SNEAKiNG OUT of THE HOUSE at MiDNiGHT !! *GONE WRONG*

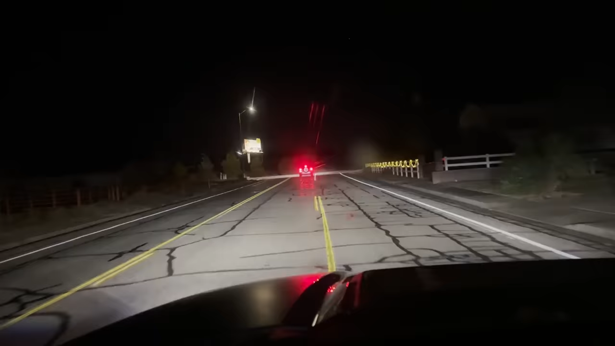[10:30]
I'm trying to stay far enough behind them so they can't tell it's me because there's hardly any cars on the road, and I'm just trying to make sure I'm being safe. Got my dash cam on. As you can see, it's pitch dark. There's no cars on the road. It's just after midnight, and they're a ways ahead of me. Show me what you got, that you got.
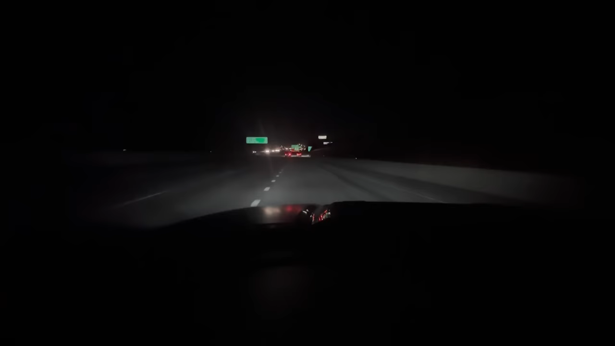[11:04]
Oh, they just got over. That's them.
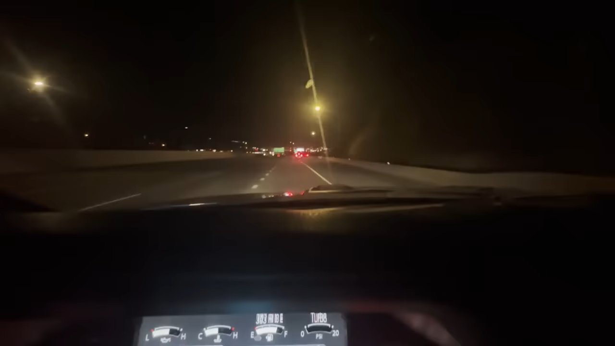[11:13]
Okay, now they're getting off the freeway. So they're almost in and out. Those guys are still ahead of me, and we're following them. Pretty awesome. Oop, there's a car.
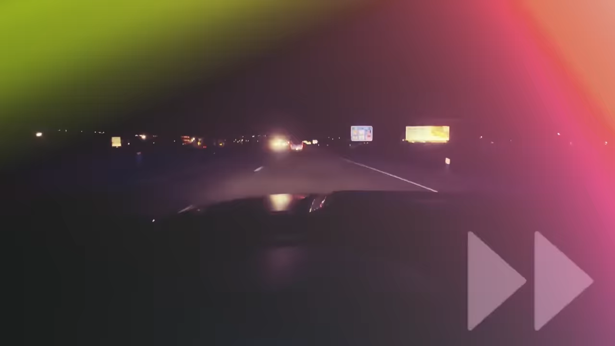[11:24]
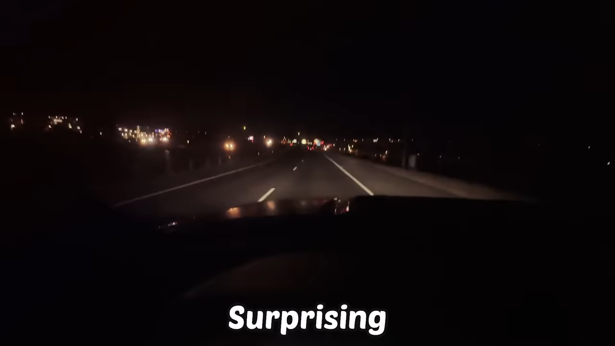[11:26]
Surprising how many cars are out on the road after midnight. People, don't you go to sleep?